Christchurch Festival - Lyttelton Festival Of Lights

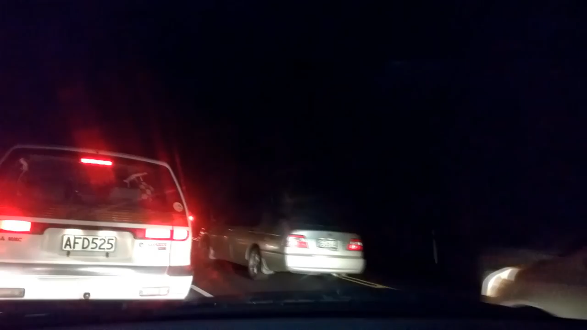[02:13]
It's the Festival of Lights the lights from the back of the cars just yeah lots of lights on the back of the cars you can't get to the Festival of Light you just have to look at the lights on the back of the cars we finally made it to the Festival of Light first stop